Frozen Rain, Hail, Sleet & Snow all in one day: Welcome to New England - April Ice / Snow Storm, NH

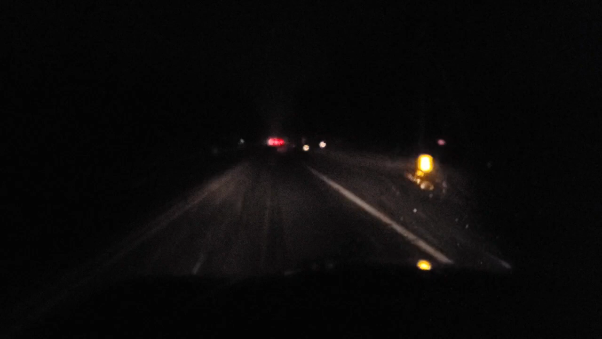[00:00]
Oh, man, the roads are super icy. It's hailing and sleeting, but it's freezing as it hits the ground. And I, just twice now, I've almost spun out. I pulled over so this guy would not be on top of me.
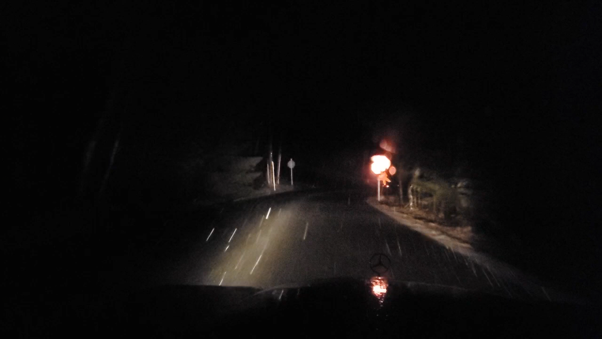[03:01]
Broken branches. Oh boy. Sliding right through the stop sign.
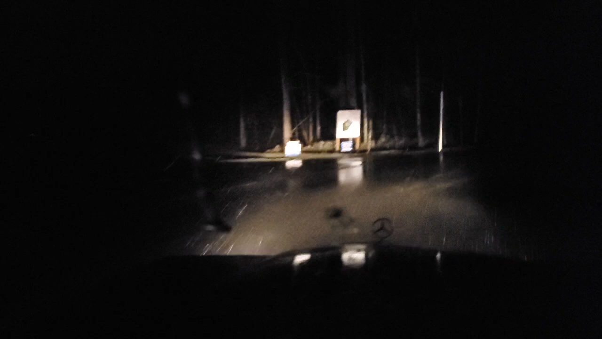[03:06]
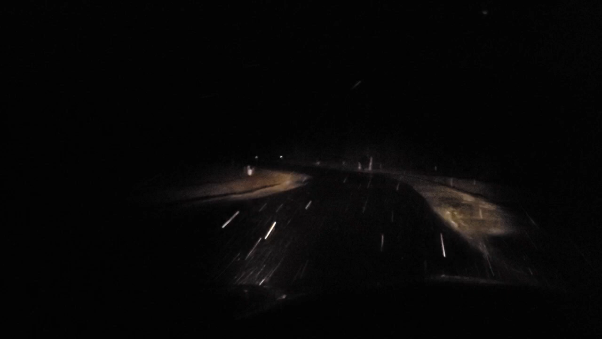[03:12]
Still just a tiny little drift around the... This cul-de-sac over here. It should be hot.